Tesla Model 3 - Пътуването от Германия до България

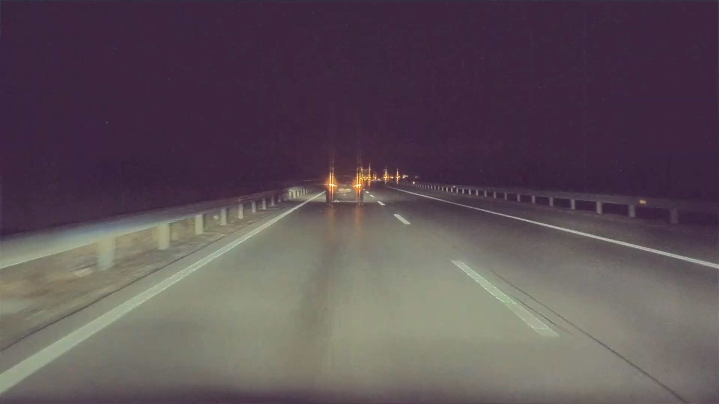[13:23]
Почвам да му мигам дълги, дълги, дълги, дълги. Виждате го и на камерата. И в един момент той се залепва за мантинената. Оказа се, че е заспал. И колата го видя. Т.е. автопилота реагира. И шофьора го видя.